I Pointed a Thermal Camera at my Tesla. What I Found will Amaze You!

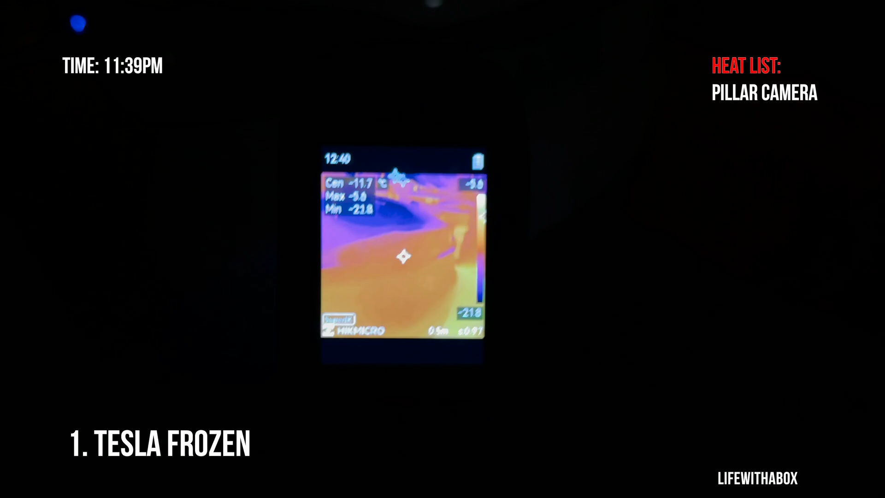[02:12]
Now it's hard Now it's hard, I know it's kind of hard to tell But But there's also no heat coming up from the back
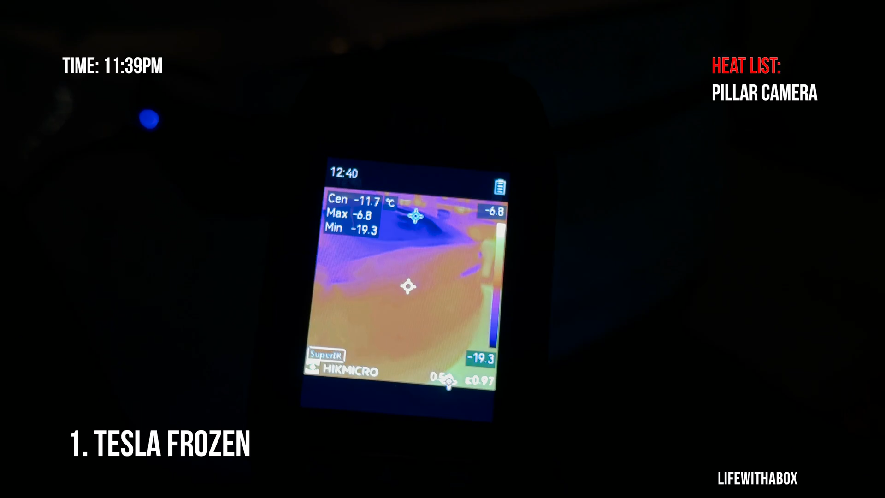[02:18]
Or in the windows Car is completely blue meaning it's super cold
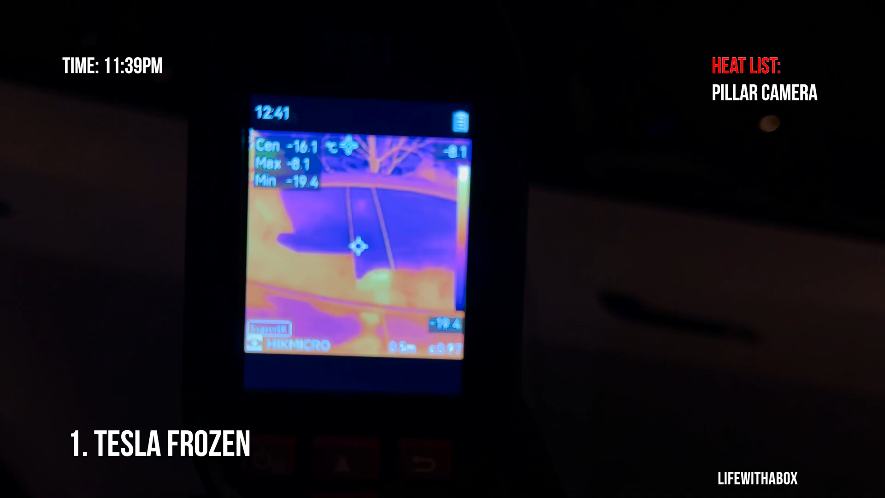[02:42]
On screen: spot -16.1°C
Yeah this camera isn't I mean there's a little bit of
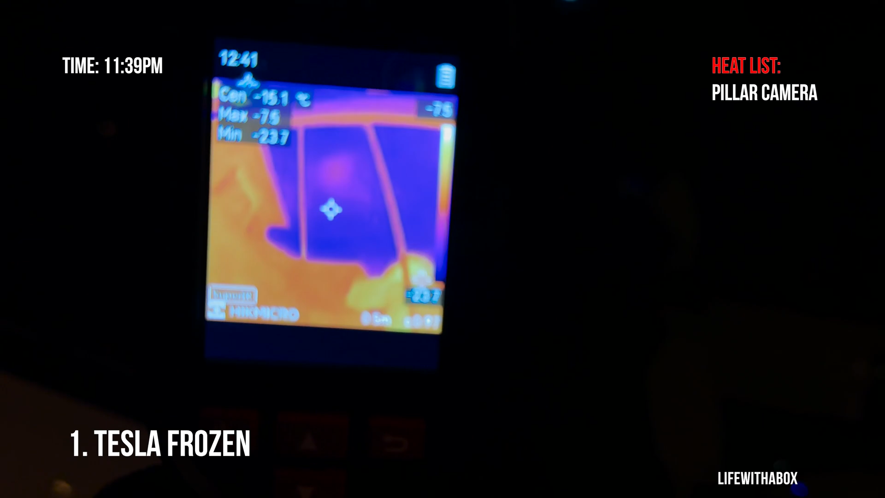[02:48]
Of Of heat coming out of here Of heat coming out of here But it's still Uh Not enough
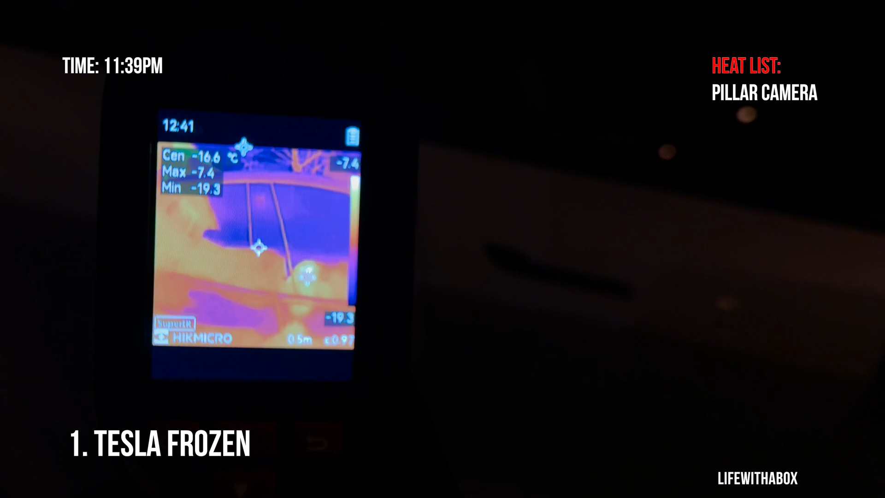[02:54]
While it's on standby mode Let's check Under the car
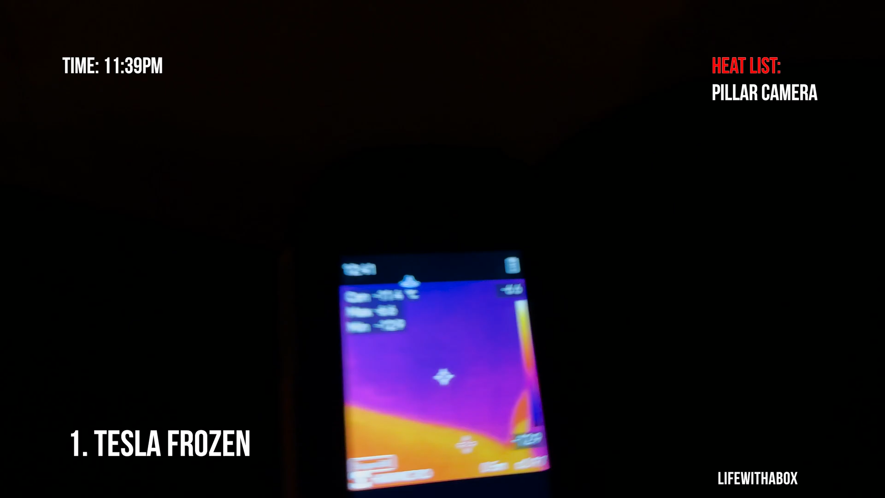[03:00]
Okay so the battery is a little bit warm still Now we're showing minus
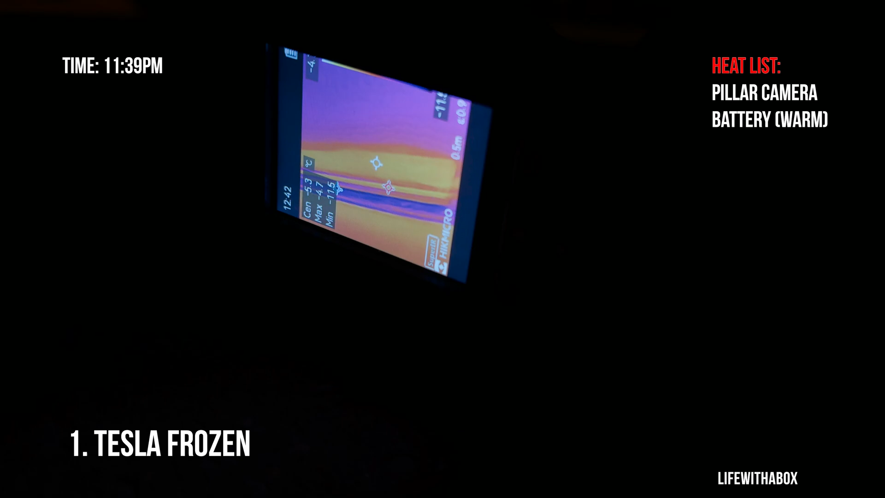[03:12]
0.5 degrees celsius Minus Minus 0.5 It is showing up red
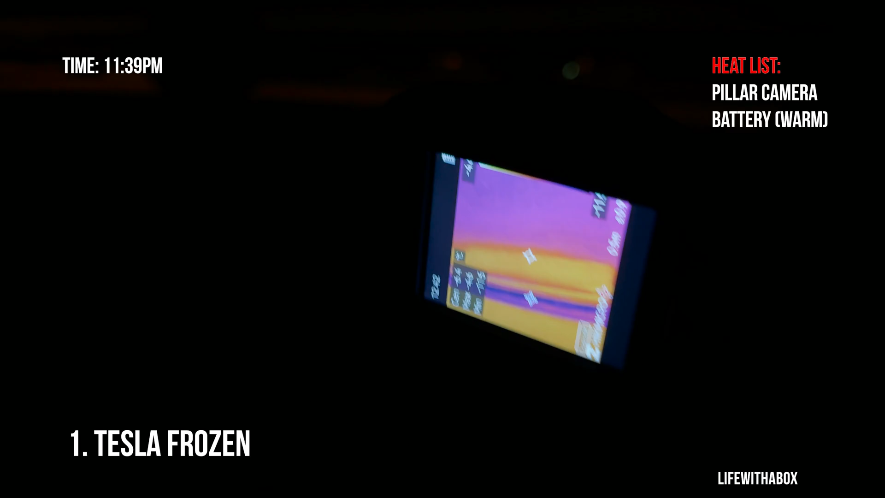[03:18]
Compared to the rest of the car
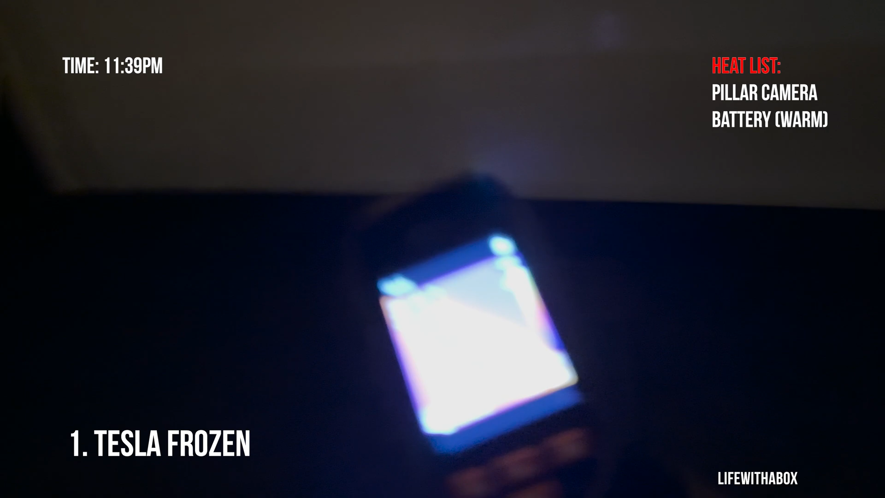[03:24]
Yeah so it's pretty cool You can kind of see
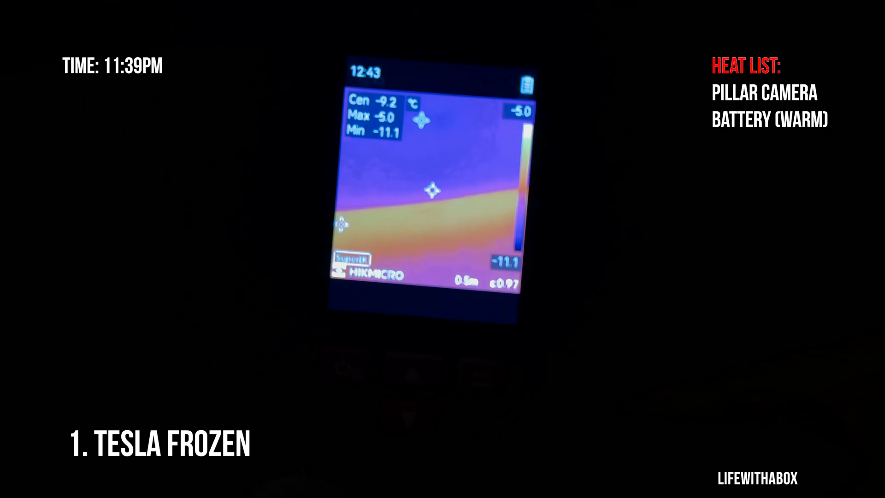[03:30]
On screen: max -5.0°C, min -11.1°C
There's a heat Glowing At the bottom Of where the battery is Even though The Tesla has been On standby mode What I'm gonna do now Is Is I'm gonna start The charging And then I'm gonna
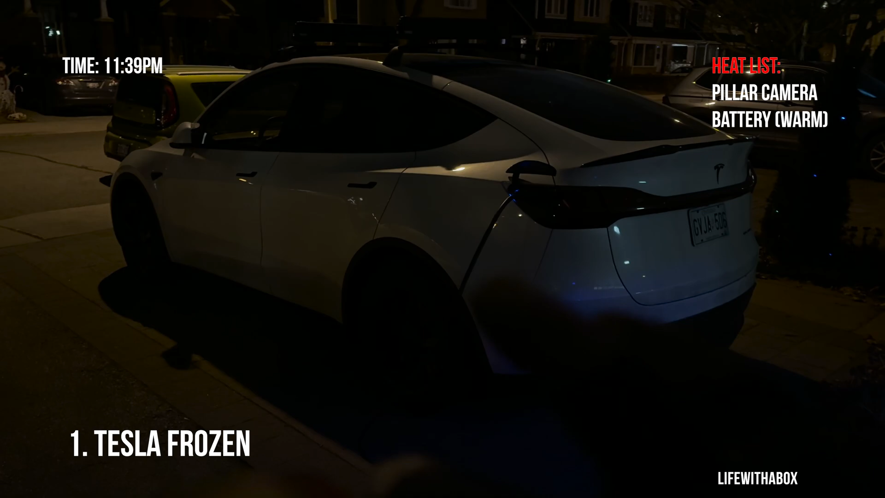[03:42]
activate this charge And we're gonna see What will Heat up From just charging
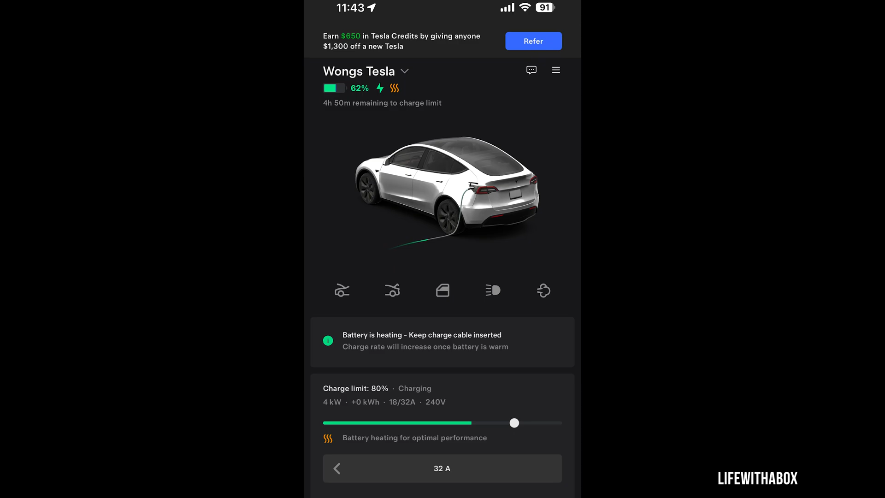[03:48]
Alright so Now that we've had I've had the Tesla Charging
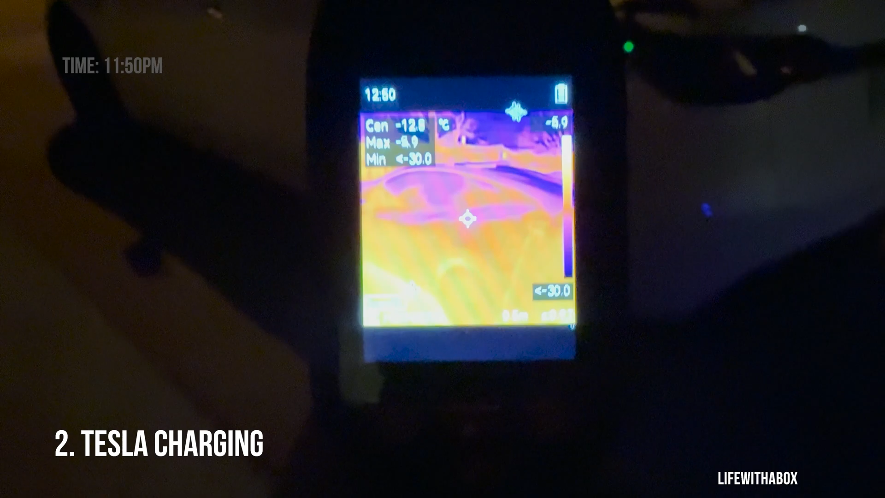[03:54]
For about 10 minutes now You can see a pretty Big difference here The whole bottom Of the Tesla
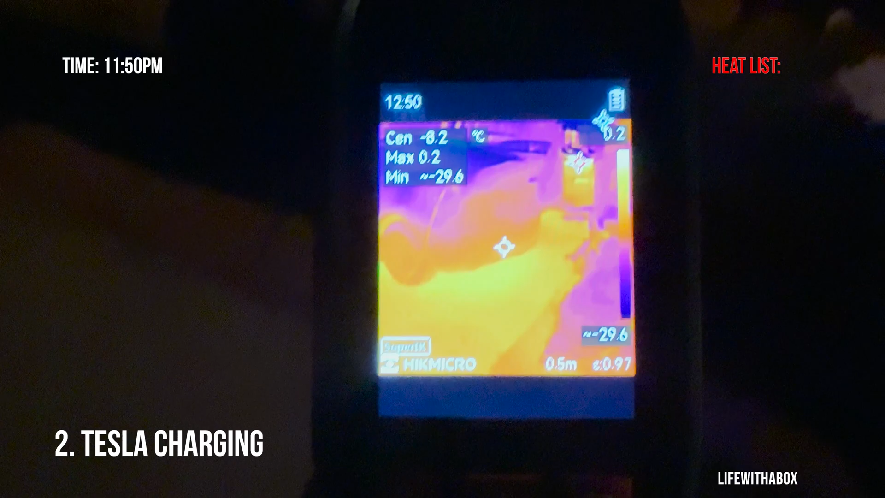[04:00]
On screen: spot -8.2°C, max 0.2°C
Is emitting Heat Where the battery is Cause that makes sense Because It is heating up the battery Right now because it's so cold To optimize better charging So you can see the whole bottom Is red now And I've noticed that The charge port area Instead of previously We're seeing Minus 11 It's a little bit warmer now At around
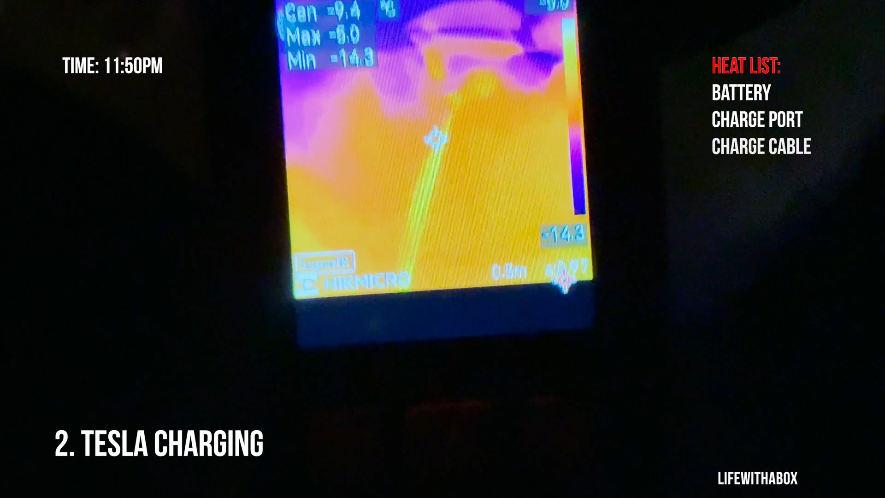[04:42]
Minus 9 Minus 10 And And Uh I can see a little bit of heat Um From the charge cable here Which is pretty cool See that You see the cable Turning red Right And then another thing I noticed Is uh
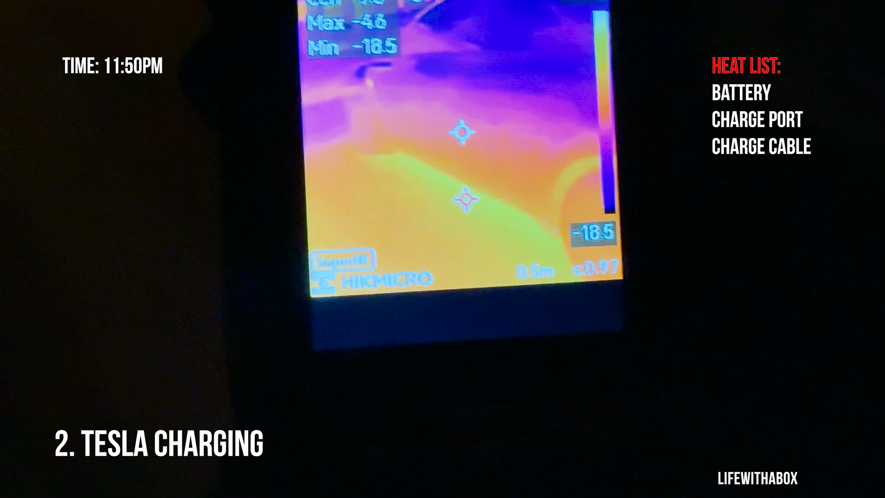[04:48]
Not the side camera But the front camera here
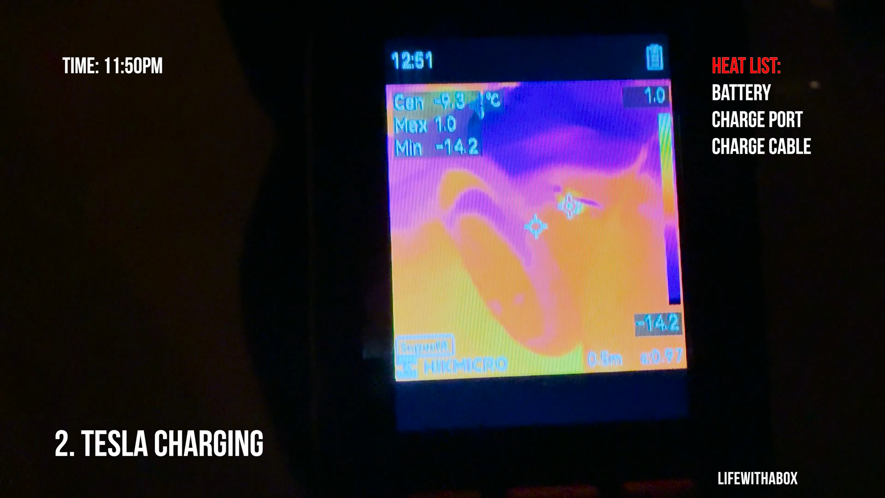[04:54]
So that front camera there Is Starting to get pretty hot there And if we go around
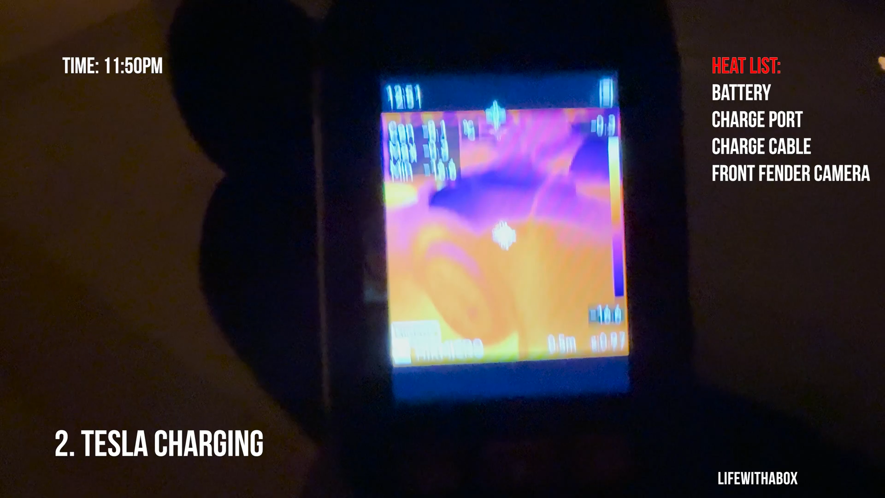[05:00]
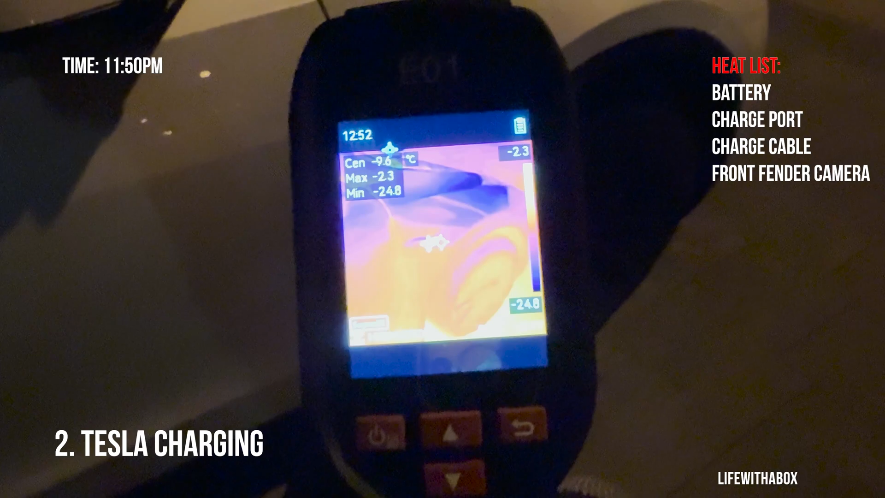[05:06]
And if we go to the Other camera here I mean Front camera here